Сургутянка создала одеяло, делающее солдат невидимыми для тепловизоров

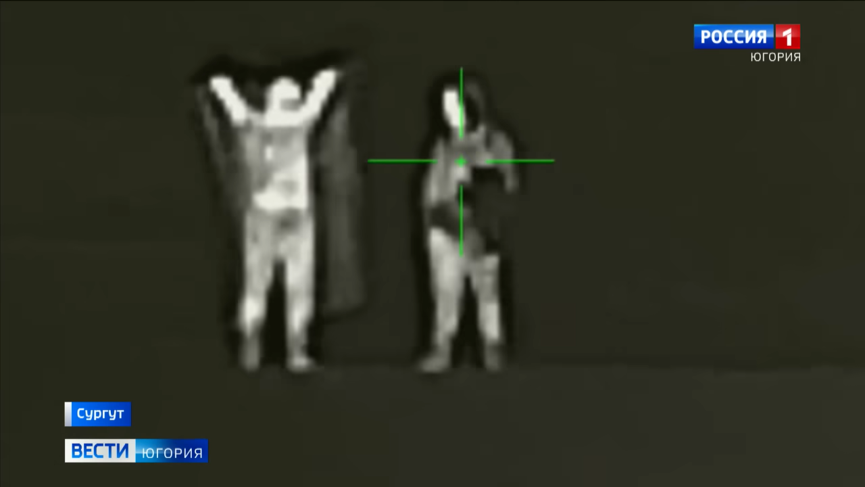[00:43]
Эти кадры с испытаний тестируют одеяло с помощью прибора с тепловизором. Успешно. Тестировали мы ночью. В темное время суток ничего не было видно.